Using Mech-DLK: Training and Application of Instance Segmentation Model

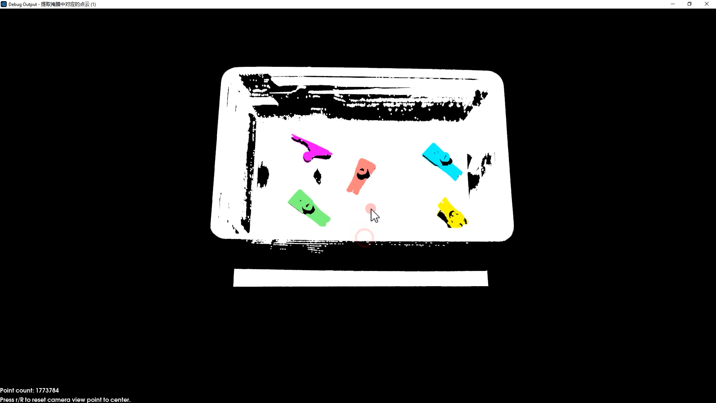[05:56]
and using those point clouds for individual 3D matching for the metal workpieces can effectively improve the stability of matching.
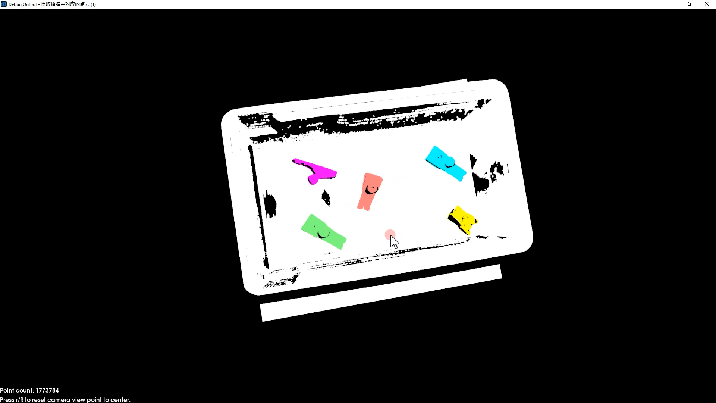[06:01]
Eventually, the poses exported here will be included in the vision result.
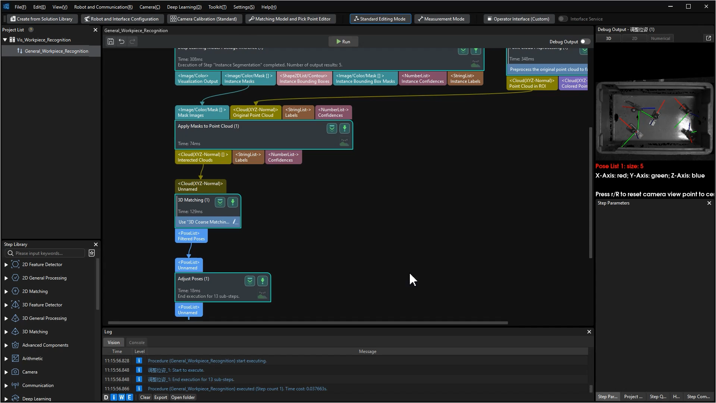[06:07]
In this video, no further pose processing is required.
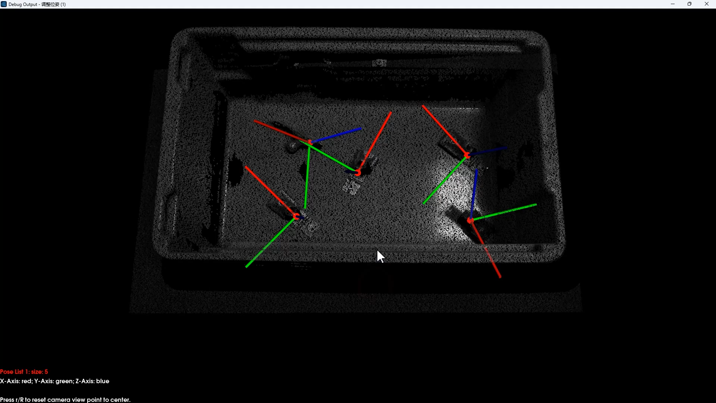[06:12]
In some other scenarios, the poses calculated from 3D matching will go through adjustment, offsetting, etc.